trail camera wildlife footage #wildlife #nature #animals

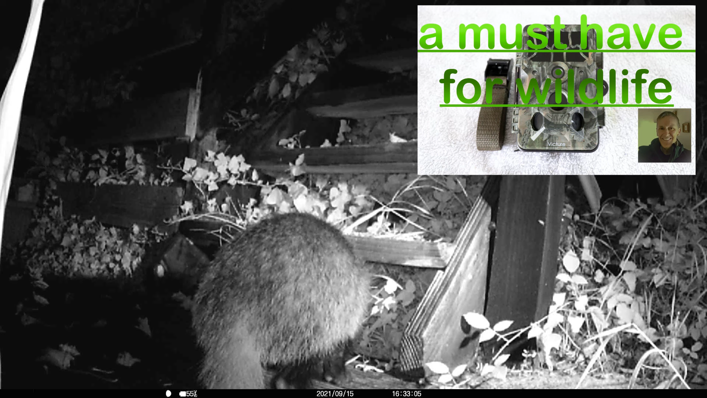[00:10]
today we're having a look at the victua hc 400 trail cam which is actually a
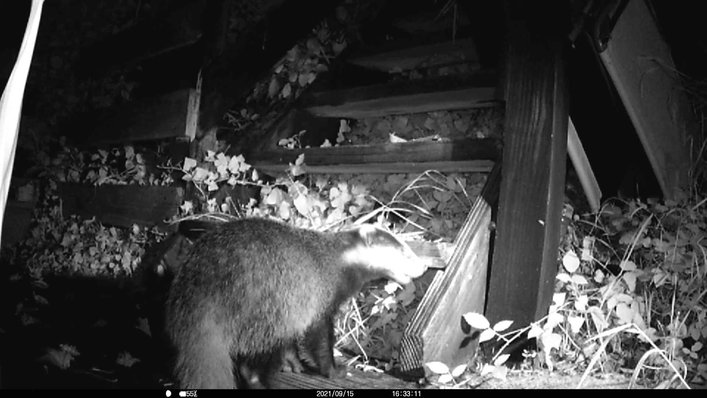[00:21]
20 megapixel trail camera i tempted this badger down to film him with a little bit of peanut
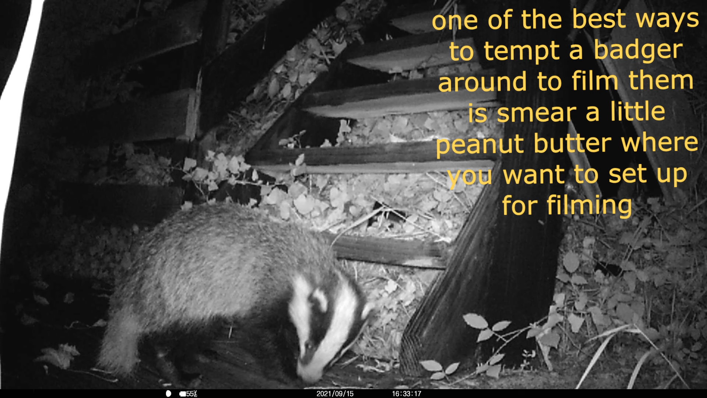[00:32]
butter smeared around the steps
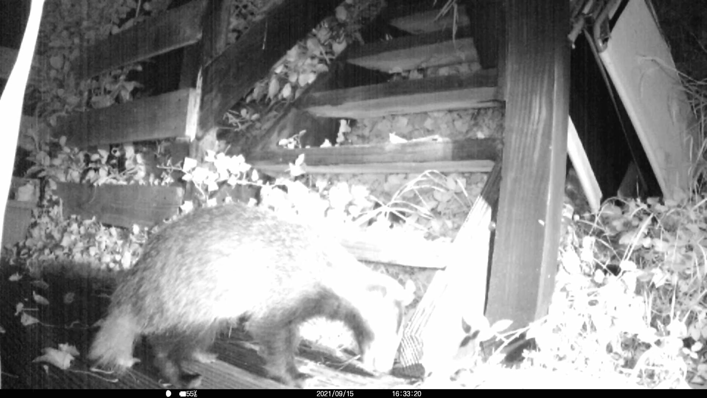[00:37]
the camera takes eight double a batteries and they really do last a long time
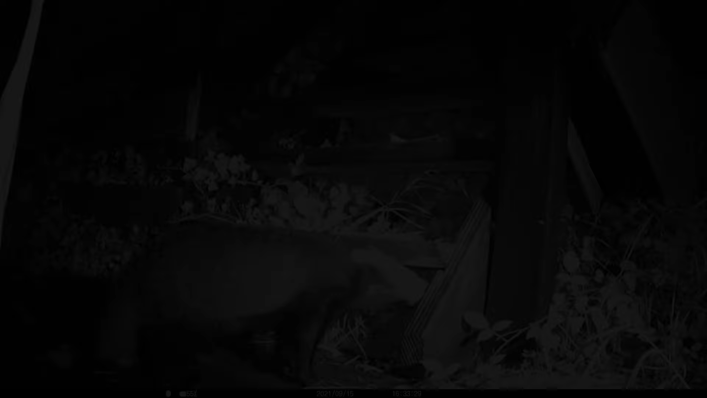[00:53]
now we have a young dog fox that's coming up
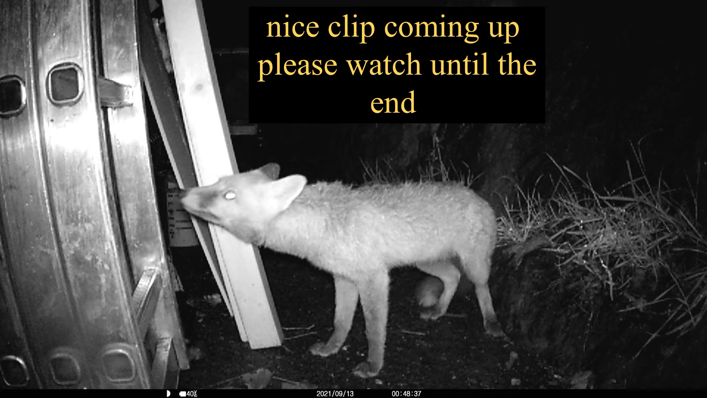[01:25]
coming up now is where the badger comes right up with his face to the camera
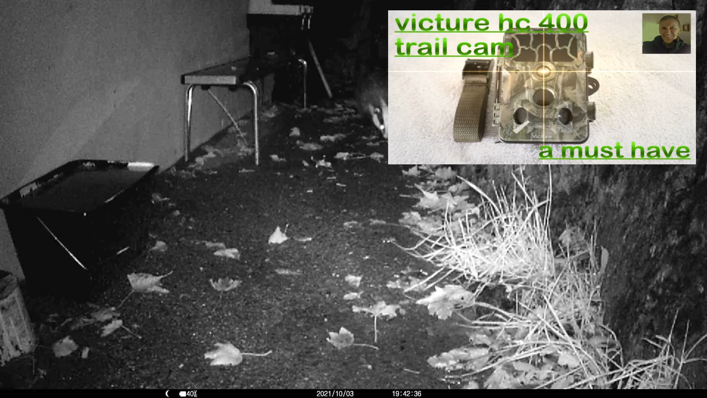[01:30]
this is one of the trail cams i have that i purchased off
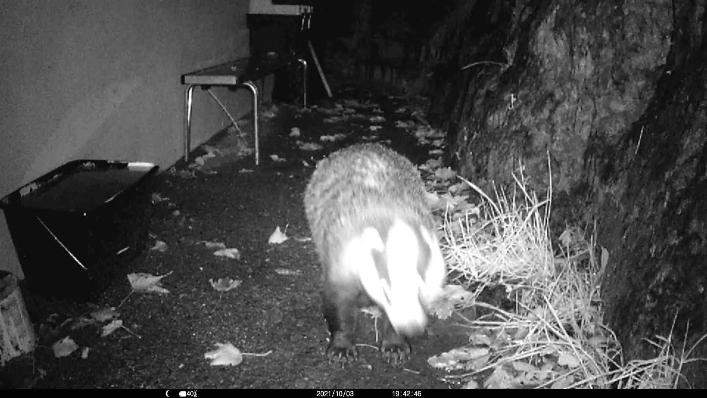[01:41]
ebay for i think around 45 pound perfect for wildlife day and night